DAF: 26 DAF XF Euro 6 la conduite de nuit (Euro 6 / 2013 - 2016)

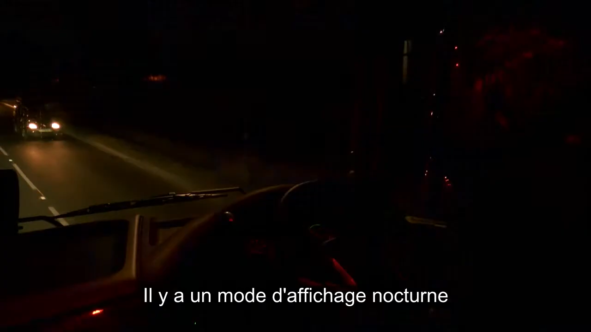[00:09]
We have the black panel mode which when on will extinguish all
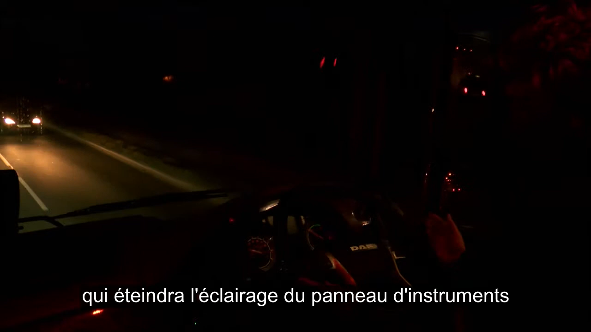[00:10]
lights within the instrument panel reducing any unnecessary glare and reflection in the window.
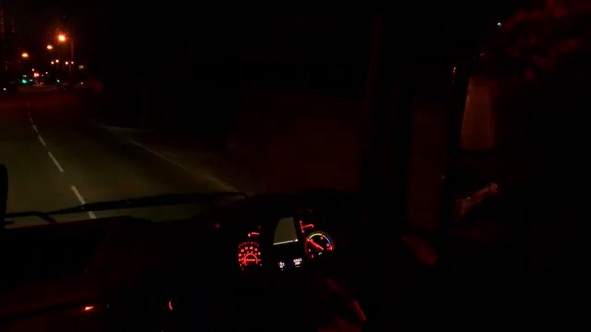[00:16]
Low-level cornering lights when this is on
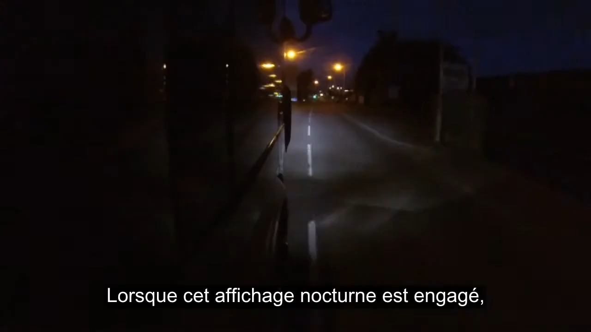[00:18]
and at speeds of 19 miles